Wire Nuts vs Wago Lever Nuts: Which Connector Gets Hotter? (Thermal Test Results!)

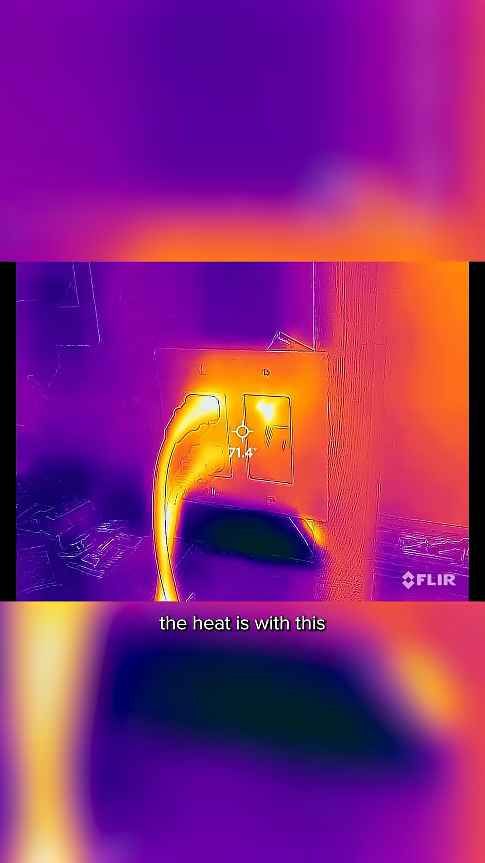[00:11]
And then the way that we'll actually measure the heat is with this FLIR thermal imaging camera that goes right in the end of your iPhone. Super handy.
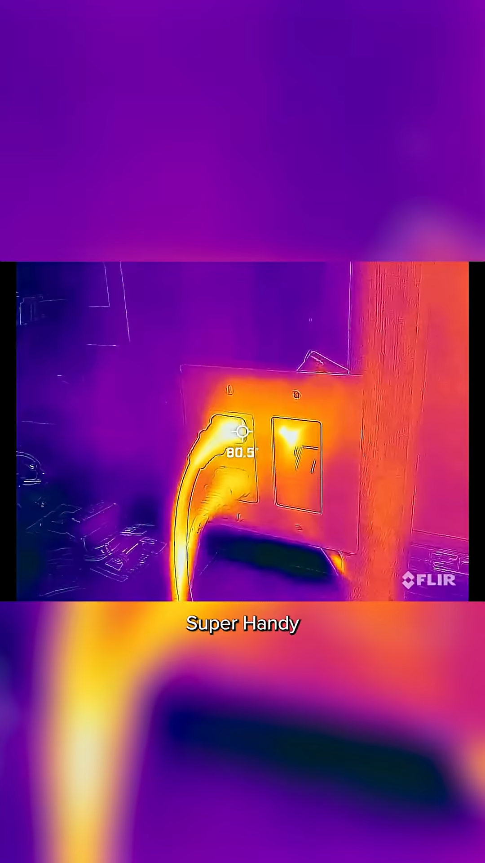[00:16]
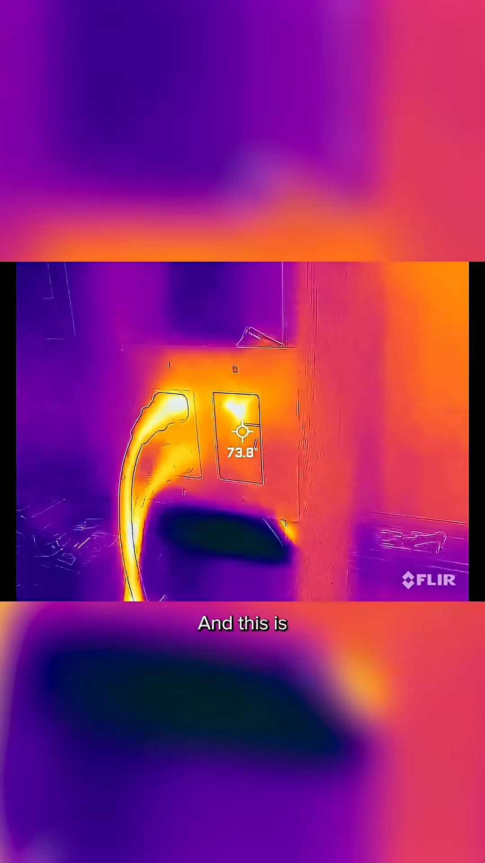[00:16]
And this is the type of images it gives you. You just put your crosshairs on the point that you actually want to test.
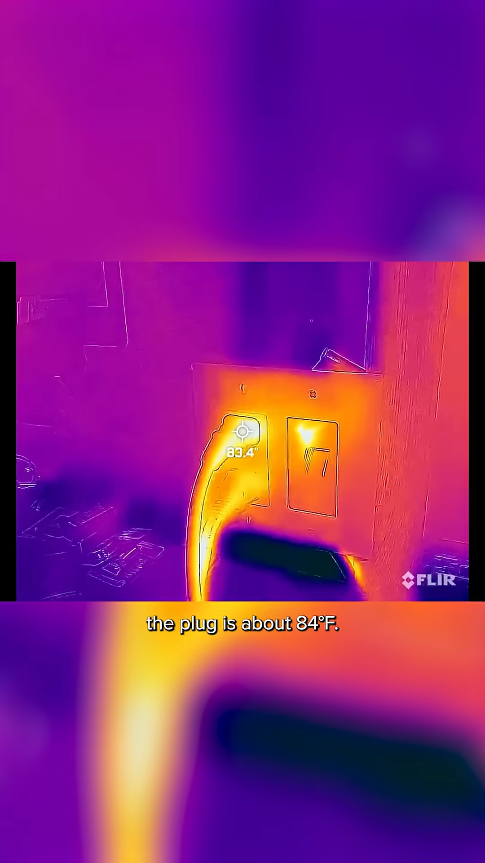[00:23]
We can see the plug is about 84 degrees Fahrenheit.
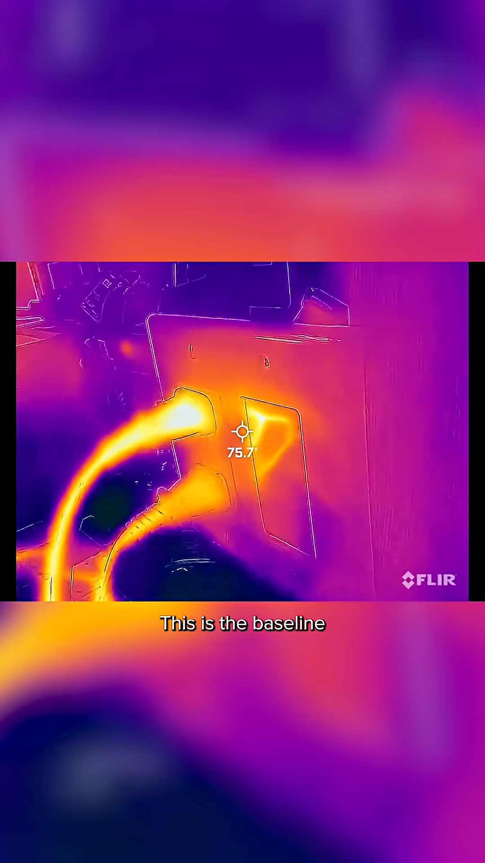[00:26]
This is the baseline condition after five minutes of running. And I'll look inside to see the screw terminal.
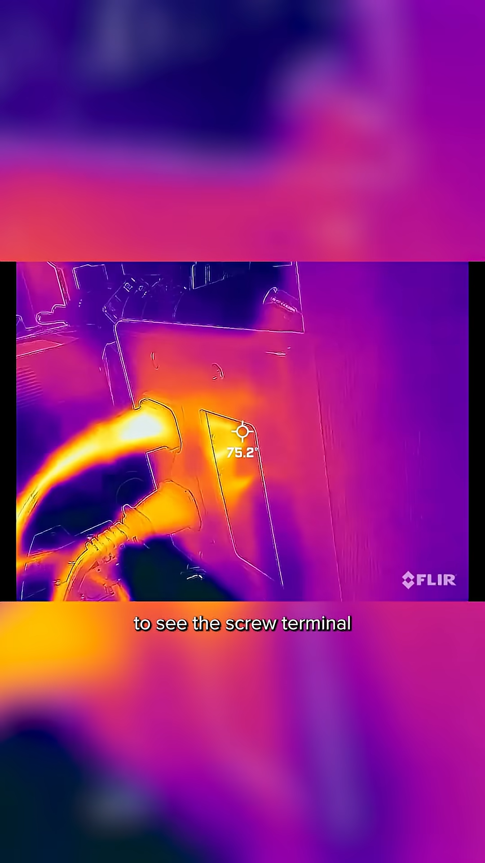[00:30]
For the baseline, I really want to see that screw terminal where the hot conductor comes in.
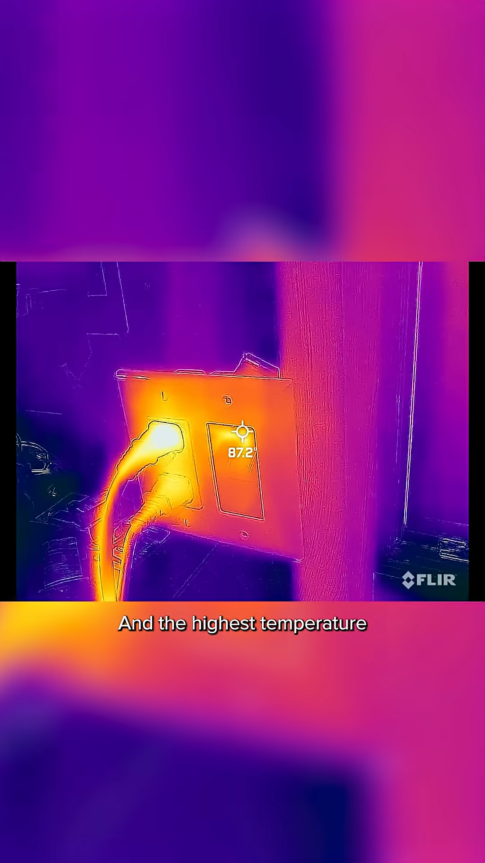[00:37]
And the highest temperature I'm seeing there is about 84 degrees Fahrenheit.
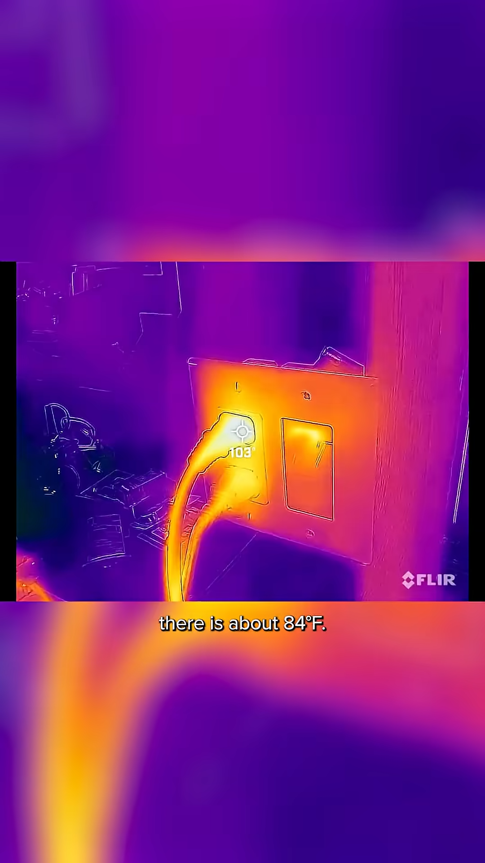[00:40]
We look at the graph itself. The baseline, as expected, was the lowest. The wire nut has a little bit more resistance in that connection.